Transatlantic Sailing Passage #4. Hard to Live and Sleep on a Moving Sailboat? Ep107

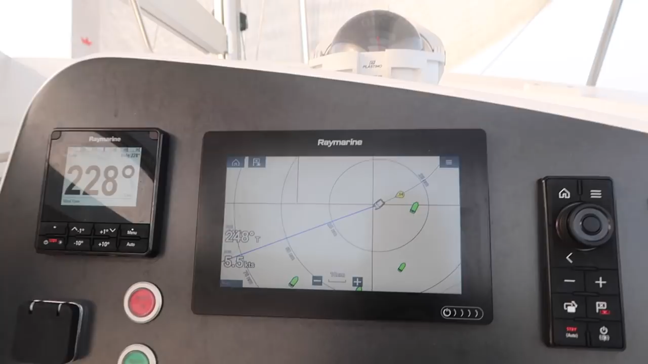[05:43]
And then you can zoom out if you want to see all the traffic around. Like, most of the shipping lane is right here near Africa.
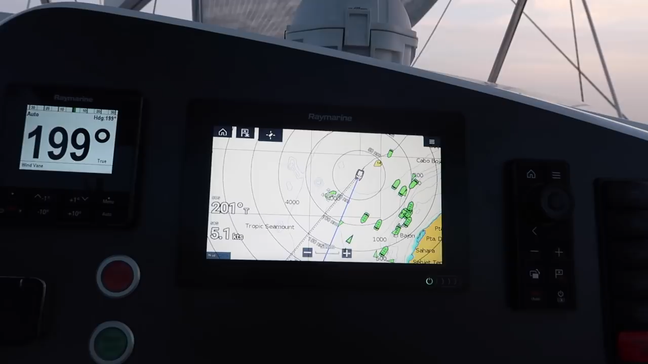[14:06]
miles off the shore of the Western Sahara. And we're still getting sand and dust out here. That's crazy.